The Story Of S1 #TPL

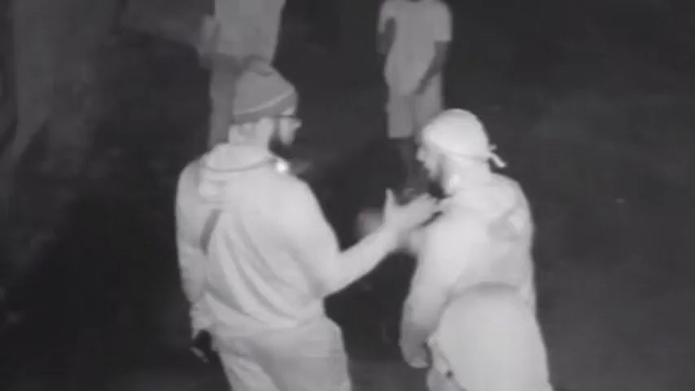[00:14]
Chilling CCTV footage shows a gang celebrating after they had gunned him down.
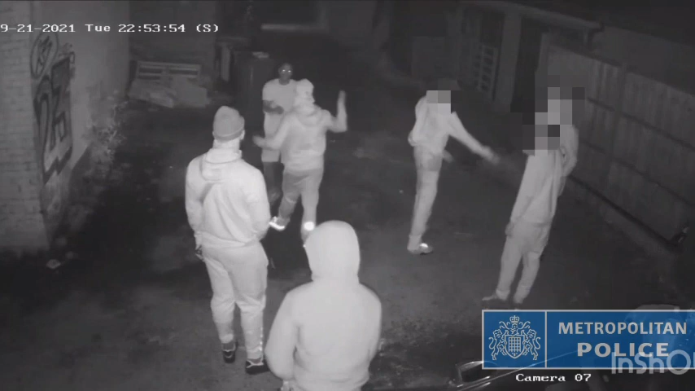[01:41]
The group from the Jaguar returned to the alleyway and CCTV captured the two 17 year olds attempting to set light to the latex gloves they were wearing in attempt to destroy evidence. Yuniz was waiting for them and returned their phones. Upon receiving his mobile, Abdul Mohammed made a telephone call which the group embraced in what can only be interpreted as an act of celebration following the attack. The Jaguar was driven to a service road off Oak Fork Road where an attempt was made to set it alight.